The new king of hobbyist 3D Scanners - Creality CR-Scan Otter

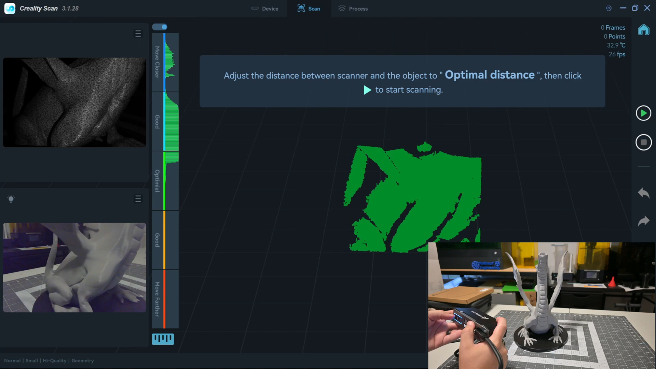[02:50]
There is a nice histogram that shows you if you need to move closer to the object or further away.
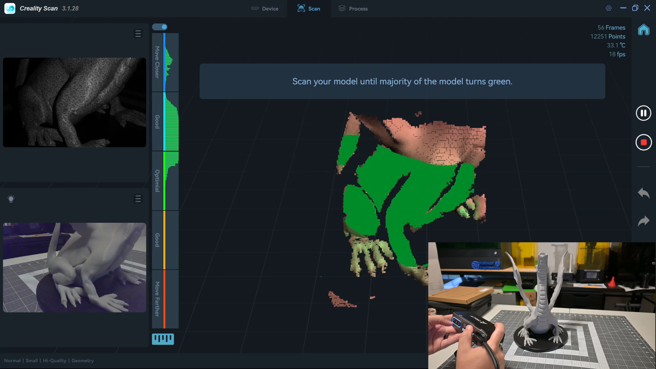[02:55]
Once you are the correct distance, you can start the scan, either through the software or by pressing the start button on the scanner itself.
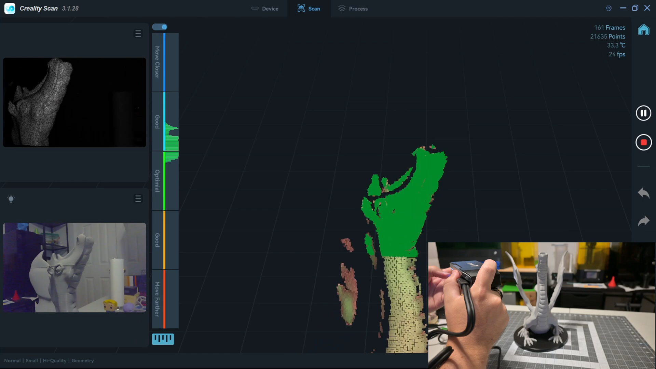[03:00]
As you move the scanner, or the turntable, the scan points turn from red to green.
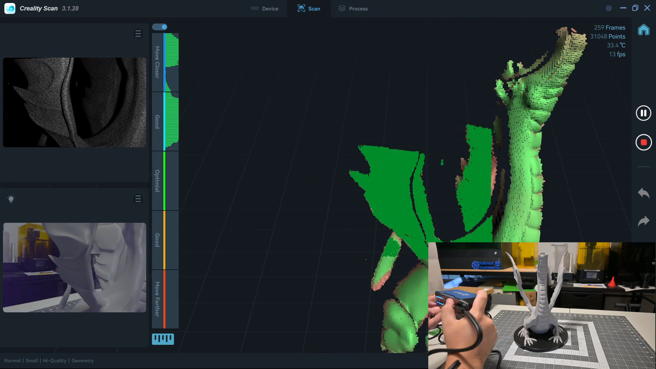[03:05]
Once most of the model is green, then you've completed your scan. If you move too fast, the scanner might lose tracking.
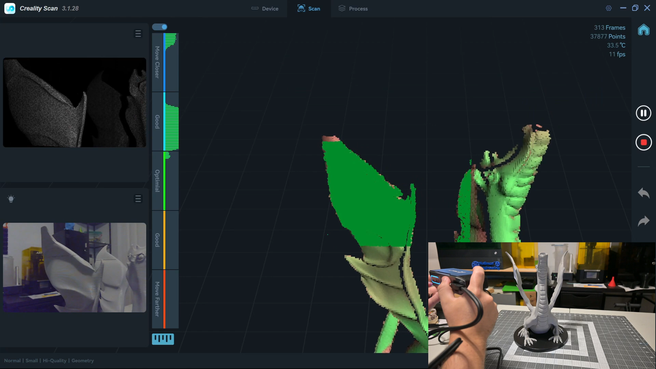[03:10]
In that case, simply move back to a location that you've scanned already, and the software will detect and resume right there.
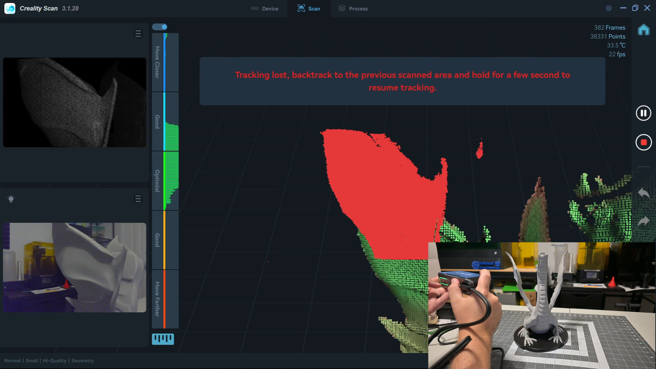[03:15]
I found it does an excellent job with resuming tracking, even if I move to a completely different side from where it lost tracking.
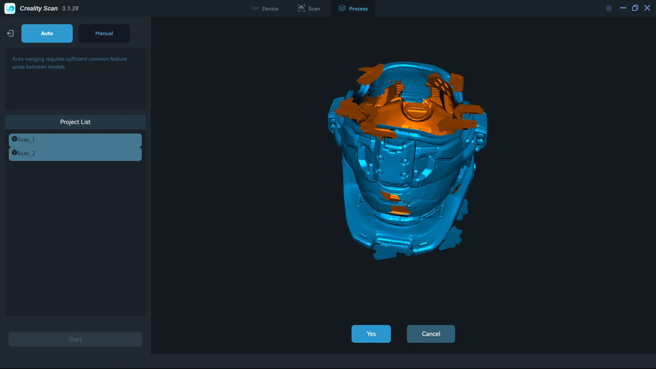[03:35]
Sometimes, you might need to manually align the scans by selecting common points, though.
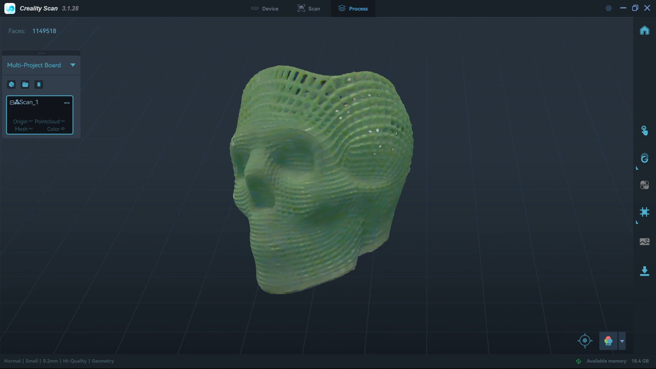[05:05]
It could not keep tracking, and it did not really work with this object. In contrast, the Kerbal was an amazingly easy scan.
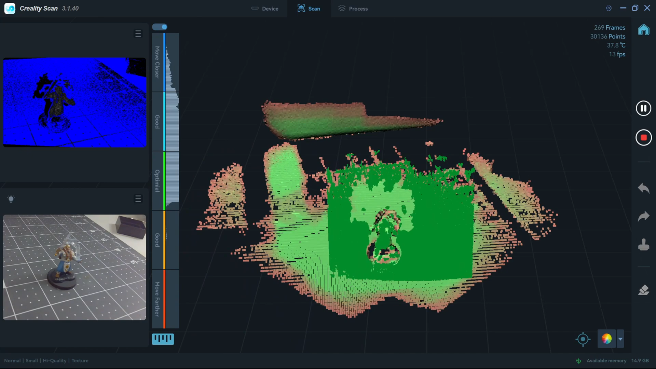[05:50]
While I was able to capture a few of the angles, aligning them was difficult and it had to be done manually. And I must have messed it up, because the final results weren't aligned correctly.
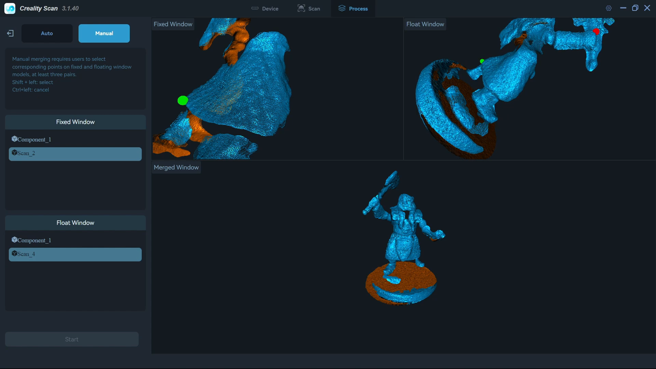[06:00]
However, there is no undo button for aligning. Once you leave the screen, you can't go back.
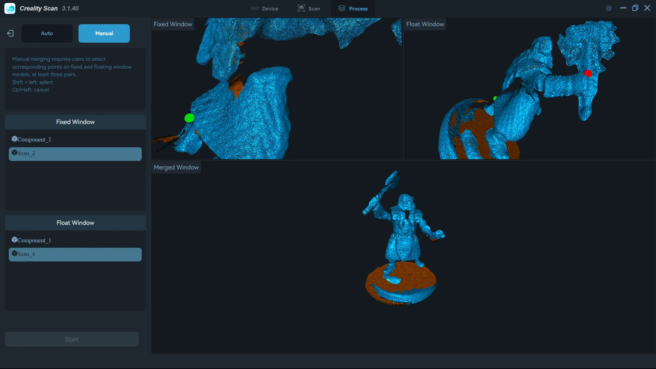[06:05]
I would say that this figure would be the smallest that I would try to scan.
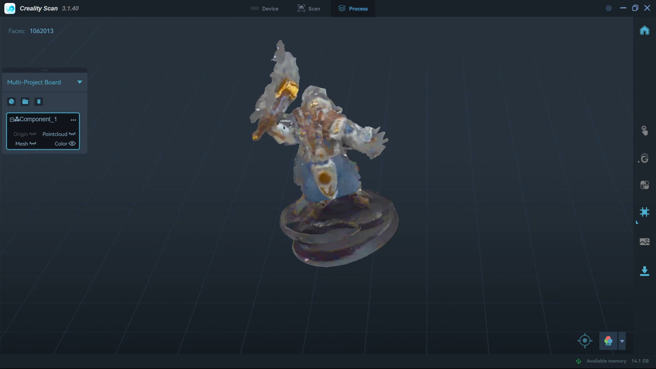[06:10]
The advertised 10 cubic millimeters should be more like 25 cubic millimeters.
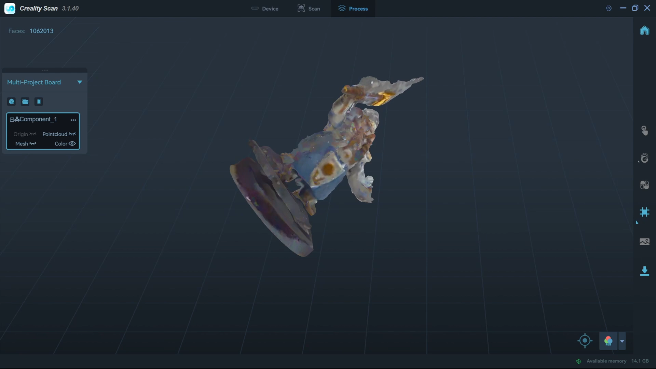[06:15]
Still quite small, but don't expect to capture a pencil-led sculptures with the otter. This dragon is one of the larger 3D prints that I scanned.
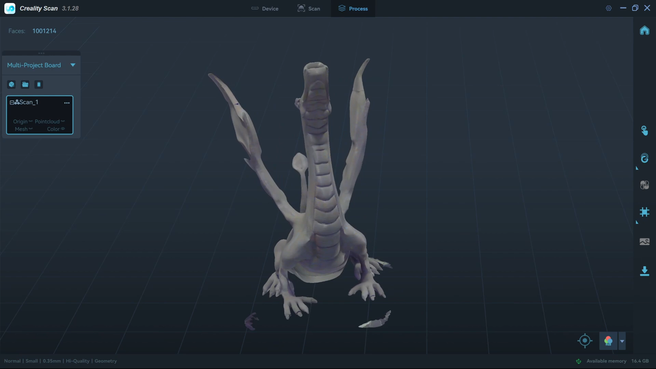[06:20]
And again, it turned out great. It was easy to scan, rarely lost tracking, and handled the complex occlusion of the wings and the tails without issues.
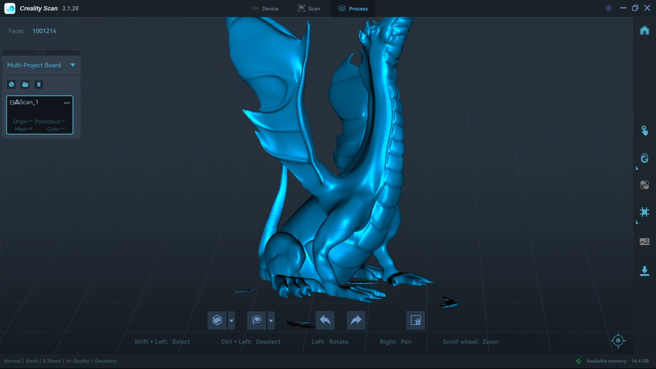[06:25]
This Master Chief helmet was another story.
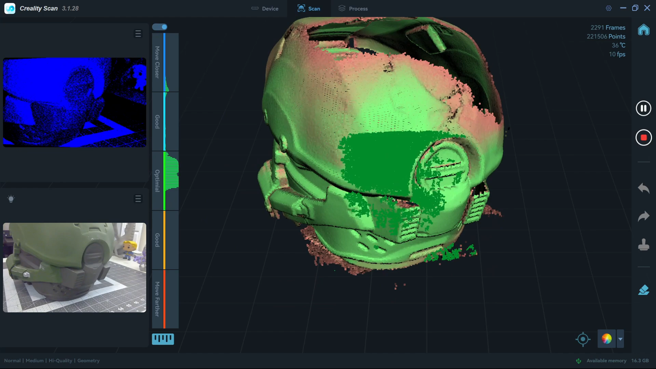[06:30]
It was tough to scan. Neither the feature mode nor the texture mode worked well for scanning.
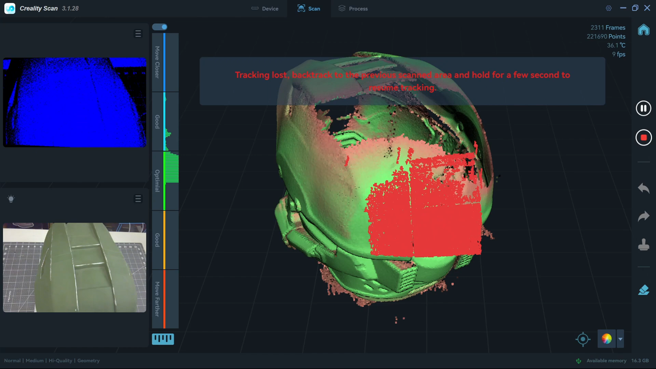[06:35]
It was consistently losing track while scanning the relatively flat and single-colored parts of the helmet.
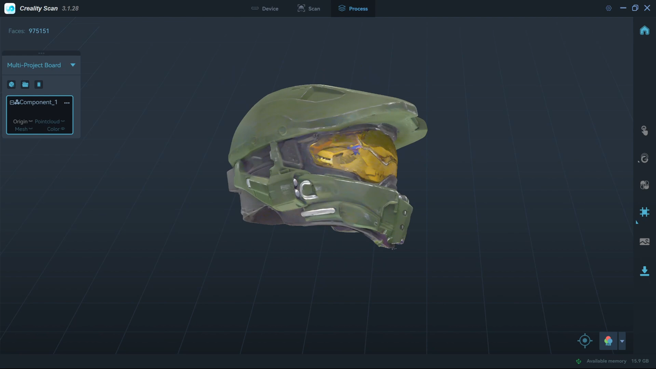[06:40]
And it could not figure out the inside of the helmet. The gray foam padding was giving issues. I was surprised with how well it handled the mirrored visor, though. I didn't use any matte scanning spray, and it still figured out the visor.
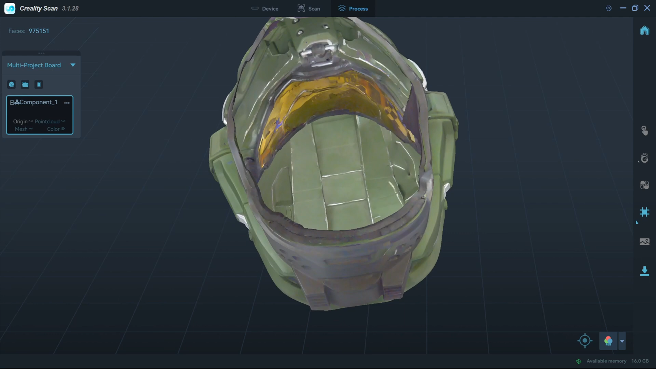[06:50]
So, mixed results here. The Gold Lion was great for texture scanning.
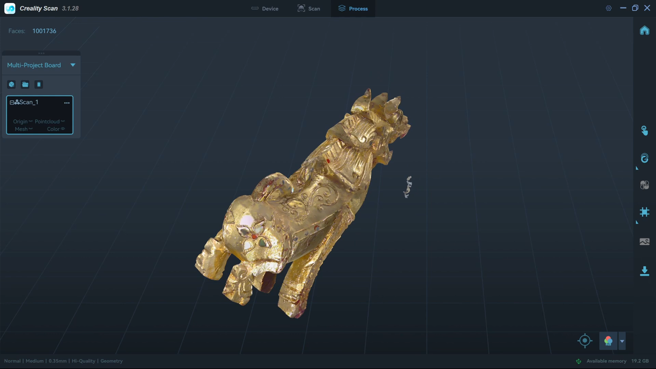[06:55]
Even though the gold was reflective, the otter was able to complete the scan with little issues. It performed better than many of my other scanners on this object.